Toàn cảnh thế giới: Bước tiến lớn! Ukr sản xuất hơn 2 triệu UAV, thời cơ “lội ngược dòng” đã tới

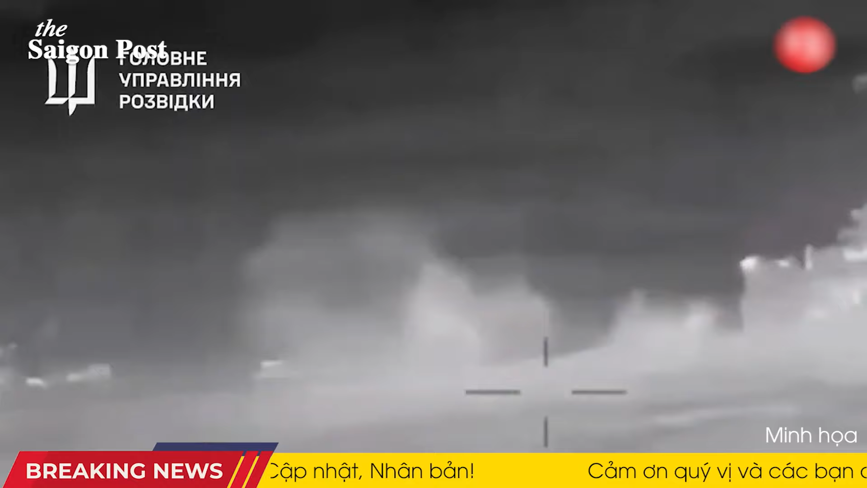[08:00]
Việc Ukraine đánh chìm một trong những tàu tuần tra của hạm đội Biển Đen của Nga là một đòn khác nhằm vào sức mạnh hải quân của Điện Kremlin trong khu vực, theo tiết lộ của một nguồn tin bên trong Tổng cục Tình báo Ukraine-HUA. Xuồng không người lái cảm tử được điều khiển từ xa bởi những người điều khiển của HUA đã tấn công tàu tuần tra Nga khi nó đang tuần tra ở eo biển Kurt.
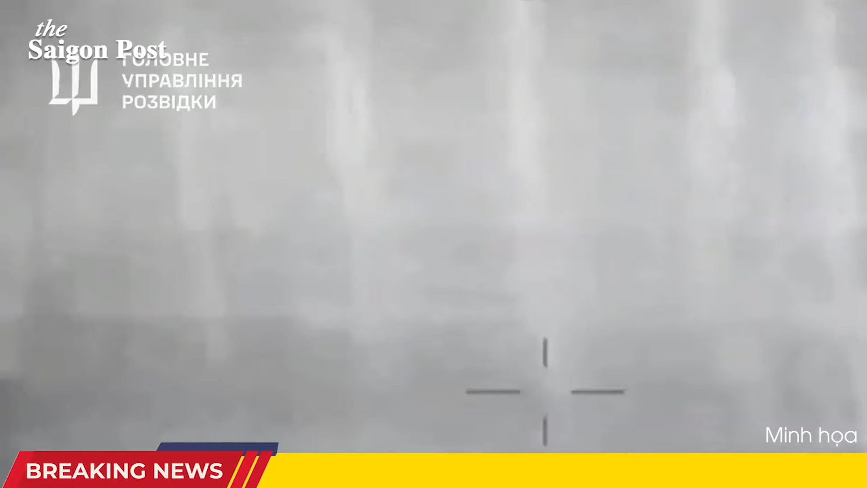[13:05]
Đầu ngày thứ Ba, cơ quan tình báo quân sự Ukraine, được gọi là Chiyua, đã công bố đoạn phim cho thấy các máy bay không người lái
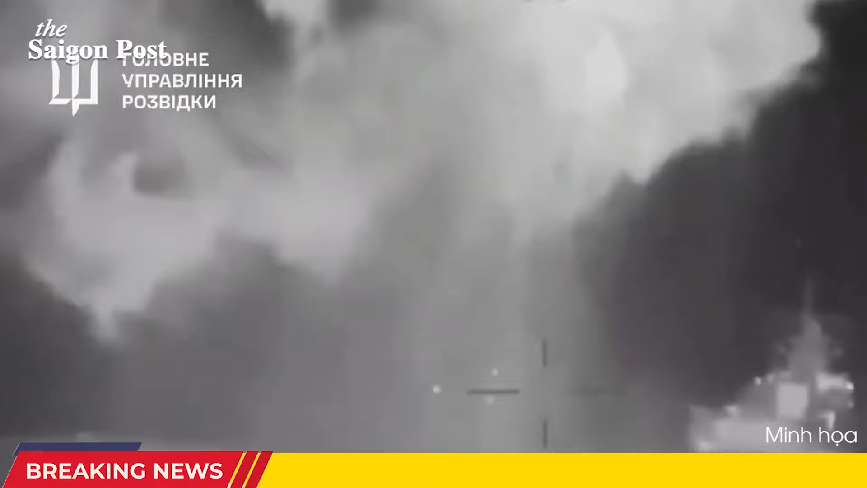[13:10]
trên mặt nước Magura V-5 nội địa lao vào tàu Sergei Kotov, một trong bốn tàu tuần tra dự án 22160 của Nga.
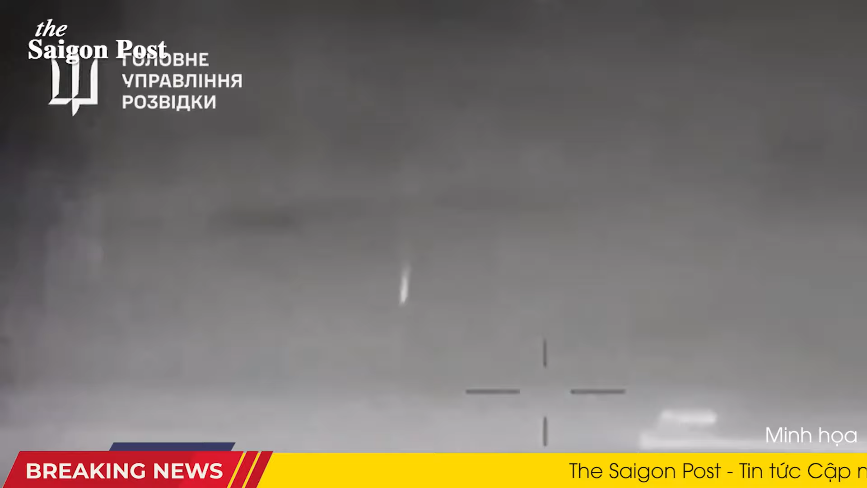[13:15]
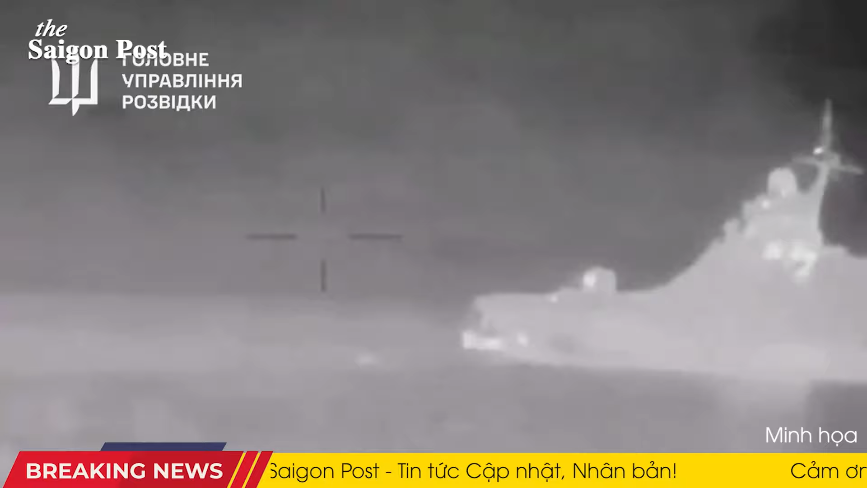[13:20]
Kyiv cho biết con tàu đang ở gần eo biển Kurt, và các nguồn tin địa phương cho biết cầu Kurt đã đóng cửa trong đêm. Con tàu bị hư hại ở phần đuôi, mạng phải và mạng trái, Chiyua cho biết thêm trong một tiên bố. Kyiv cho biết trong một bản cập nhật hôm thứ Tư rằng 7 thủy thủ Nga đã thiệt mạng và 27 thành viên thủy thủ đoàn bị thương. Tổng thống Ukraine Volodymyr Zelensky cho biết hôm thứ Ba, không có bến cản an toàn cho những kẻ khủng bố Nga ở Biển Đen và sẽ không bao giờ có.
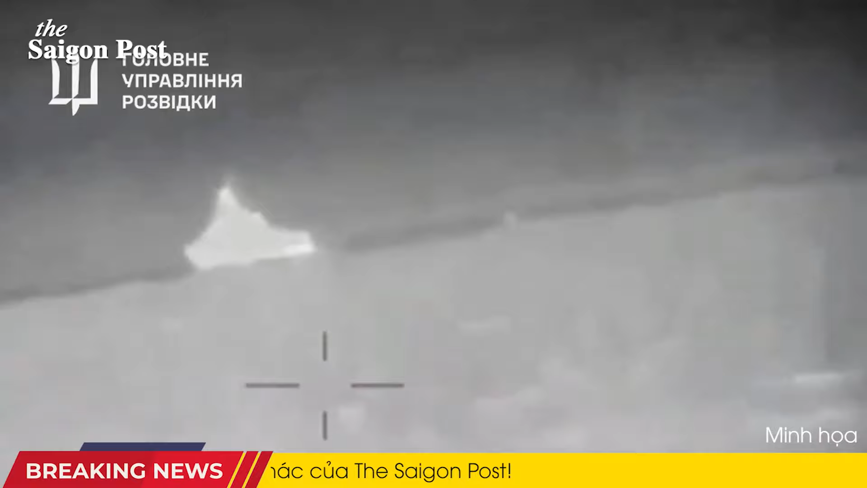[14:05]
Mặc dù các lực lượng Nga đã nhít về phía Tây qua đất liền Ukraine trong những tuần gần đây,
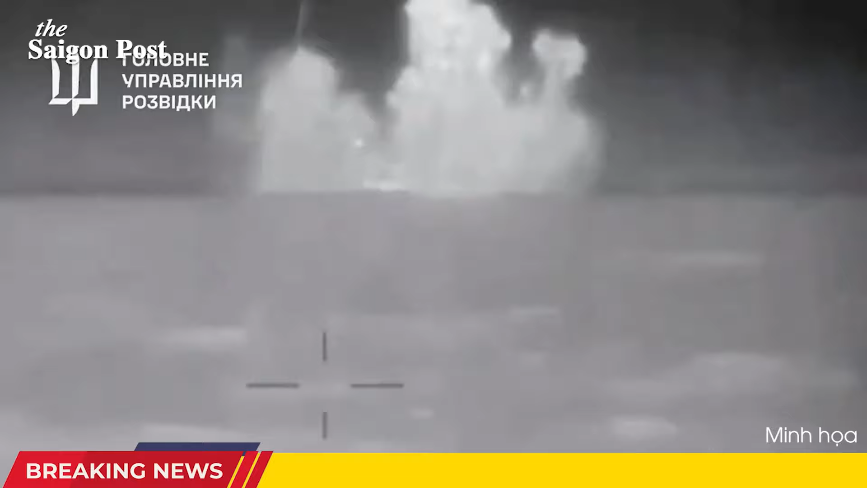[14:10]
Ukraine vẫn duy trì thành công trong việc tấn công các tài sản có giá trị của Nga ở Biển Đen. Hôm thứ Ba,
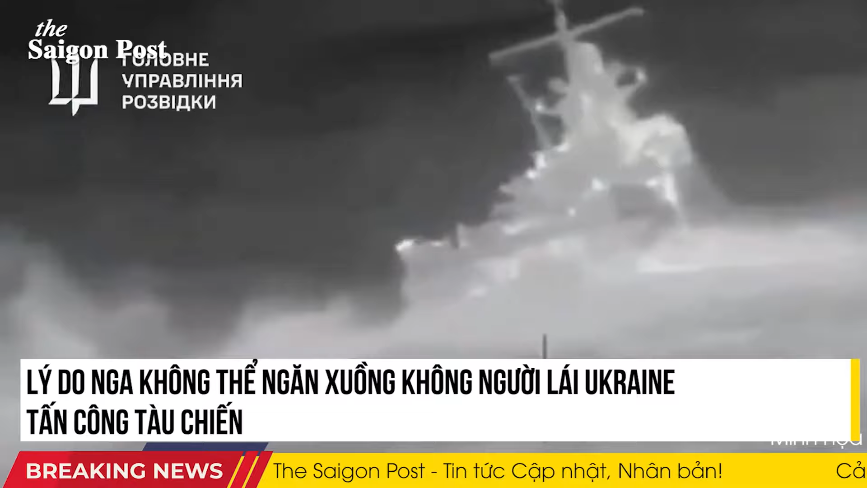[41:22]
xuân công người lái hải quân USV đã trở thành vũ khí đáng gồm của Ukraine và gây ra tổn thất nặng nề cho hạm đội Biển Đen của Nga. Giữa lúc Moscow có những nỗ lực ngăn chặn mối đe dọa,